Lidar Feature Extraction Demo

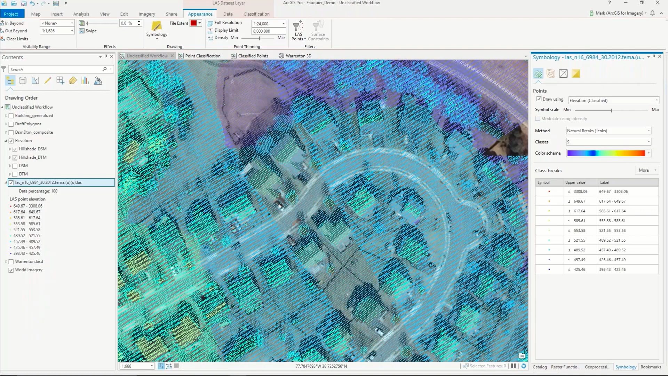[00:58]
I can also see the first return the last return and all the other points in between and
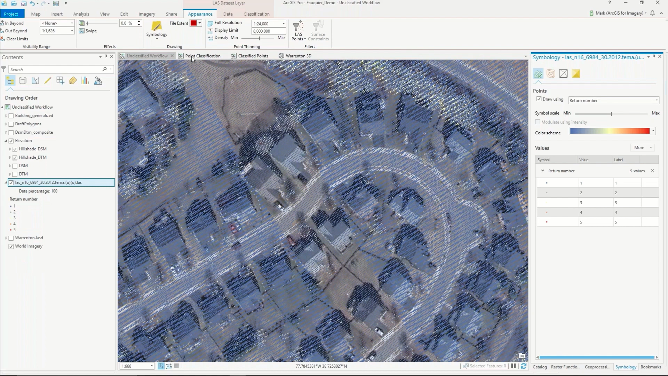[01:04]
then we can all also look at the intensity
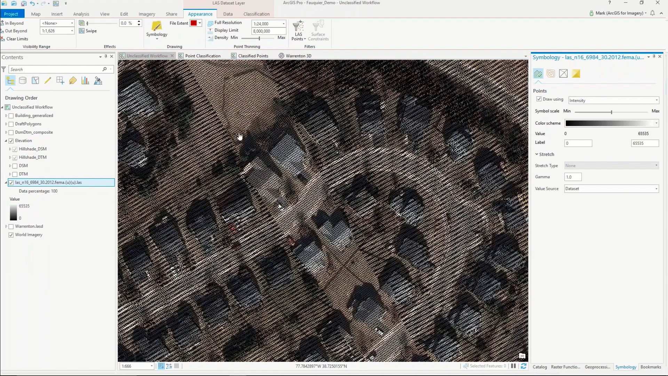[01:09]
of the response from the ground to the sensor but
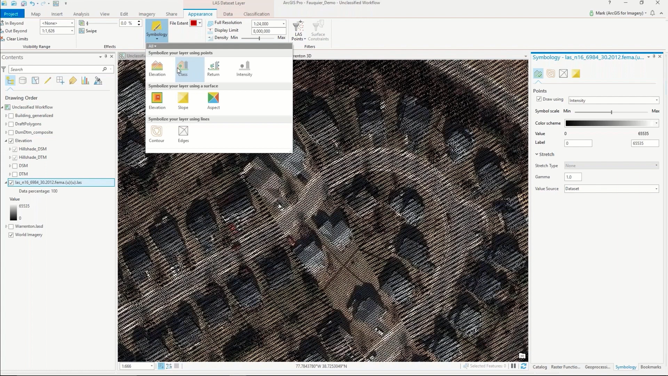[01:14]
what we want to focus on here is the classification so the the ASPRS
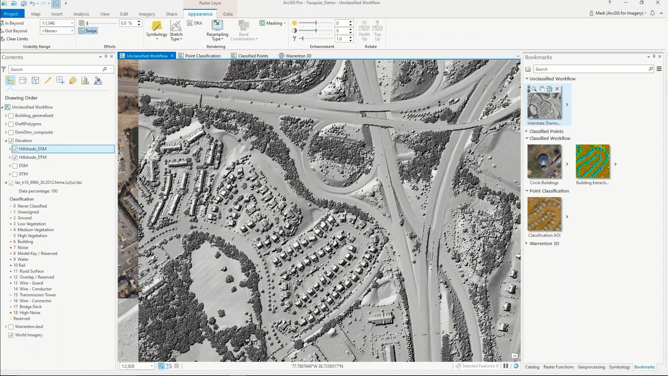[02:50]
we can now see as close as possible to just the ground surface and so these two layers themselves are very important in this workflow and that they are the inputs into doing the mathematical basically the map algebra of subtracting the two from each other which provides a lot of information including building height canopy height of the vegetation and so forth we also
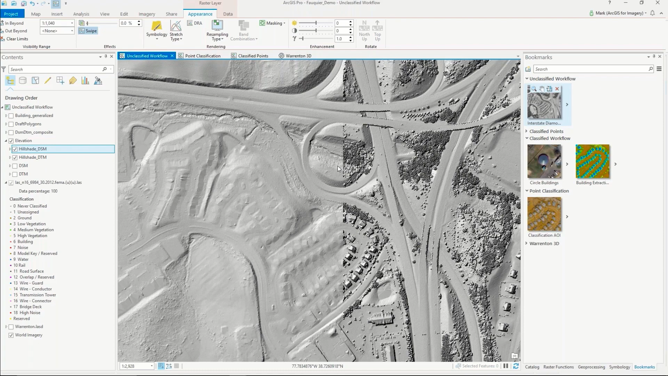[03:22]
use that as a way to extract out the building footprints so those are two very important inputs I'll go ahead and go back down to the point cloud and then from there
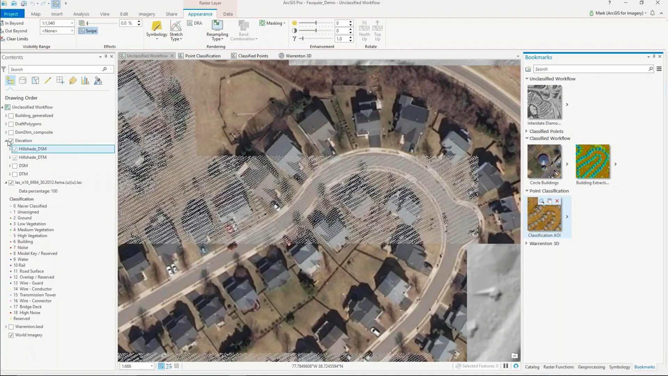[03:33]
as we go through the steps of the models we can then start to generate some of these different products and so the first product
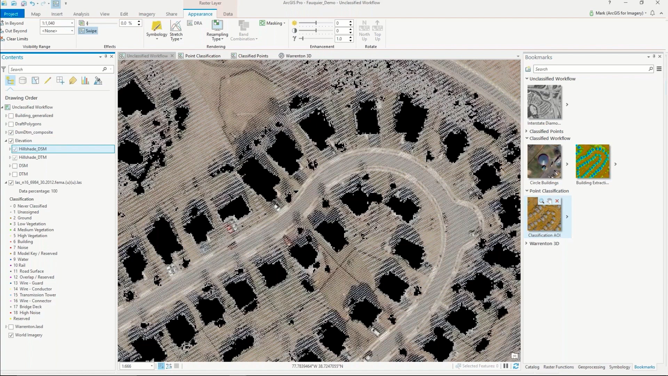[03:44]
is this DTM DTM composite which sort of you can start to now start to see the building footprint outlines but there's also some other stuff that it might pick up like some vegetation
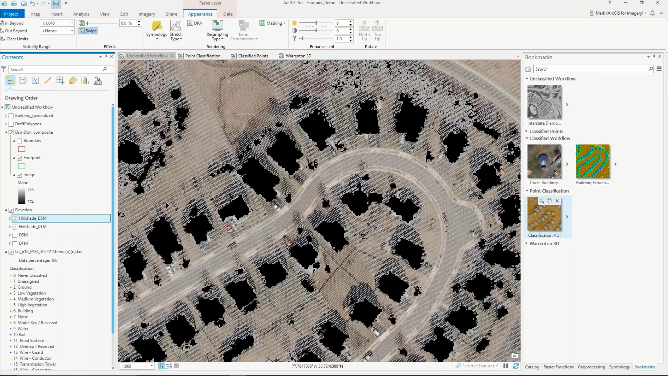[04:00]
and so through the series of steps we we go in and eliminate some of the noise and then from there we can generate what we call the draft polygons and
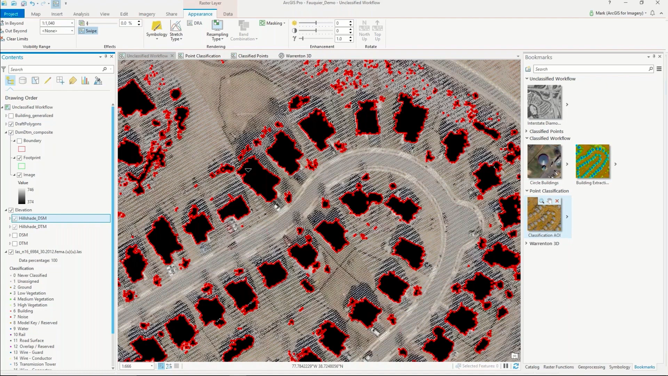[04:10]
if I zoom in you can see that those extent of those polygons are following the extent
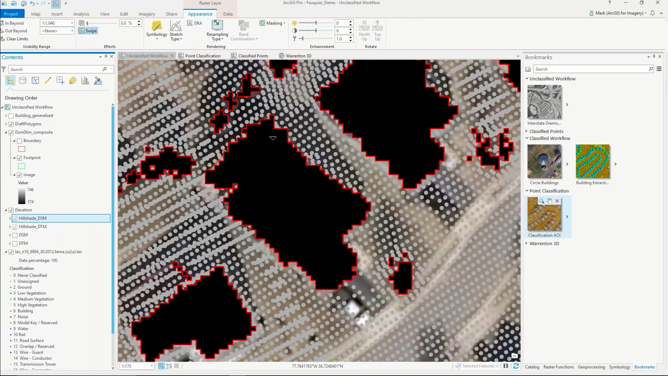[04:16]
of the pixels which is not a very accurate representation of the building footprint
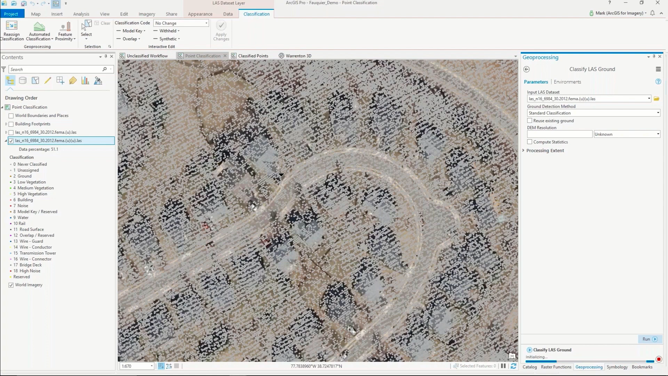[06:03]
and look at all the points in my data set and try to determine of those points which ones represent the ground surface so that's taken into consideration a variety of things including the first return the last return and how high or low the points actually sit themselves all right
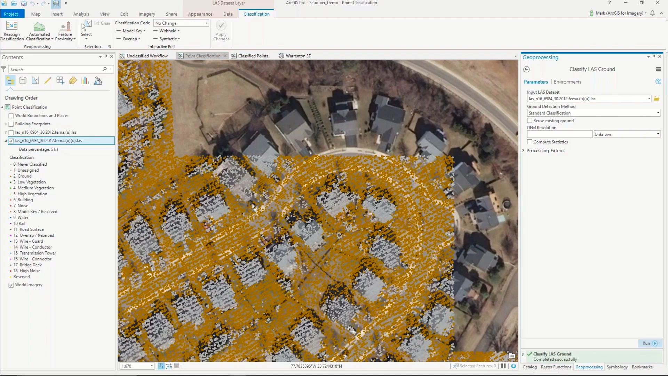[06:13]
so that's completed the first run so you I now have all the points that are in shades over the color brown represent a ground surface so I could continue to go through the rest of the tools where I classified the buildings
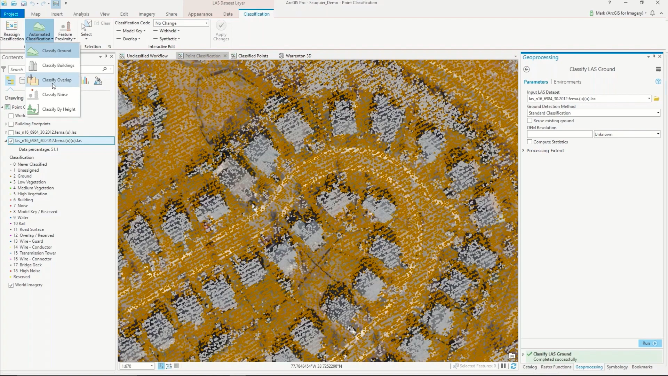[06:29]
uh classify overlap classify noise and then classify by height for the sake of the demo I'll go ahead and just show the results here so what we usually get when we're done through that when
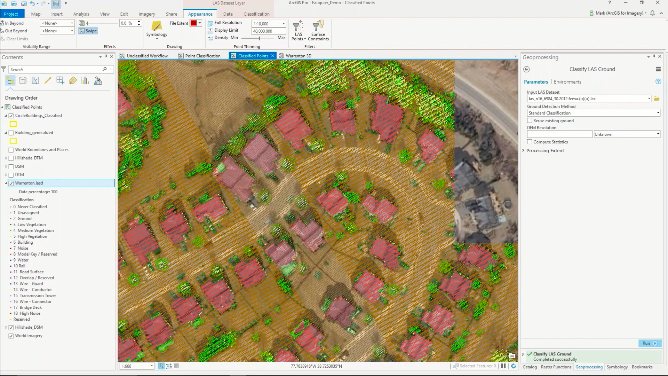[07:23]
I can also change the different symbologies like I showed earlier
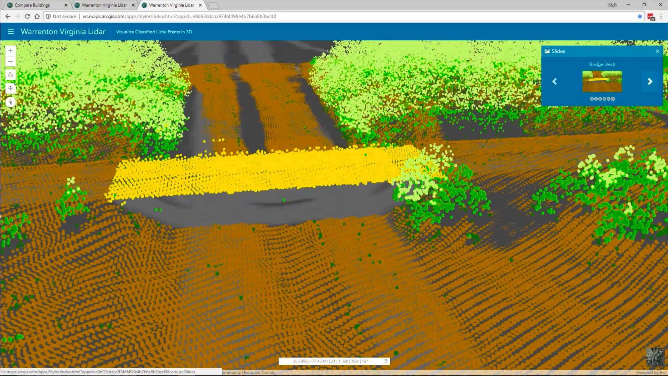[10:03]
bridges that go above and below ground